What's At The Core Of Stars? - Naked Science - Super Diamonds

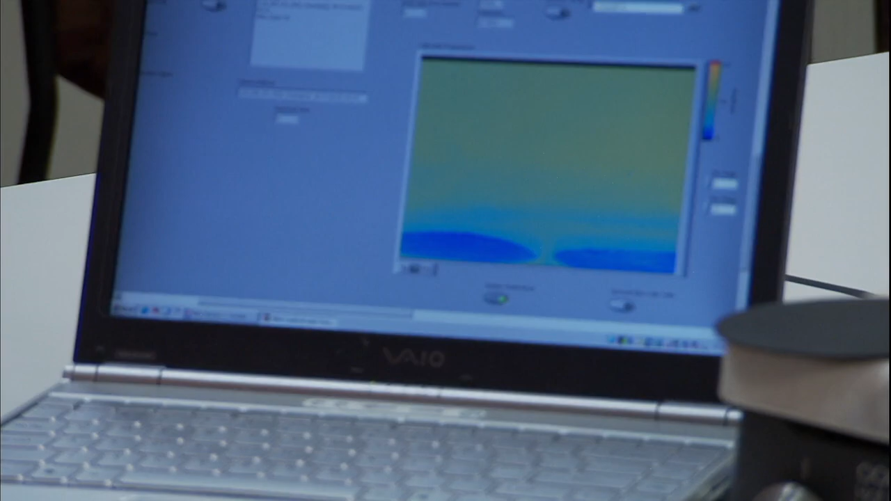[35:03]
super diamonds have been filmed with image intensifiers that show how much more efficient diamonds are at conducting heat than the copper traditionally used in electronic components
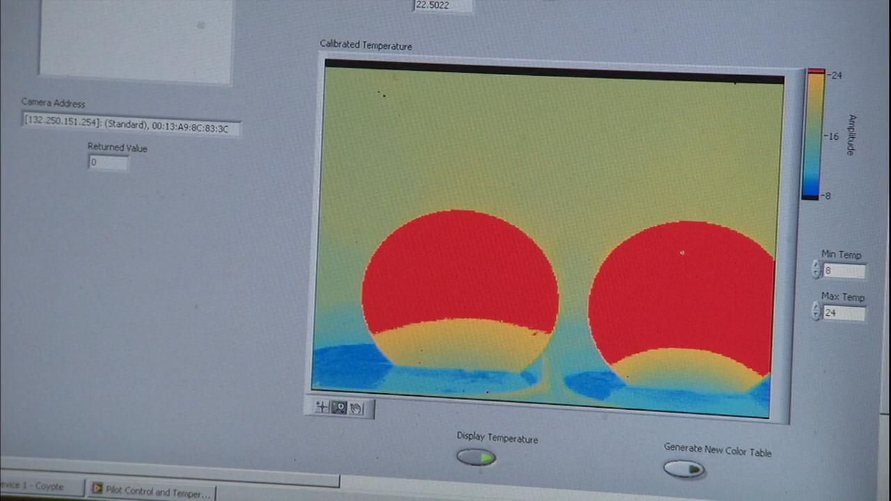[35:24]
records heat as it travels through an object